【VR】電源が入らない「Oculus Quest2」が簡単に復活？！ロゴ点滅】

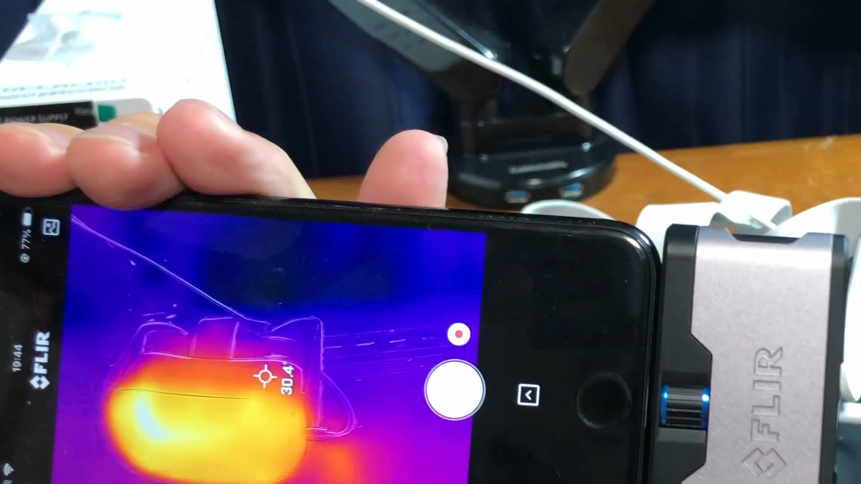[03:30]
人肌程度に暖かくなっています。
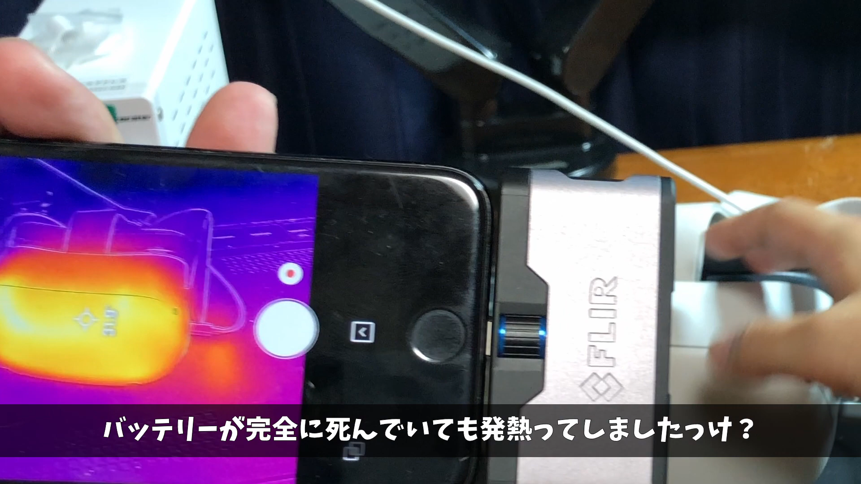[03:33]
バッテリーが完全に死んでしまっていても、発熱ってしましたっけ?どっちにしろ分解しないとダメかと思っていたところ、こんなコメントを発見しました。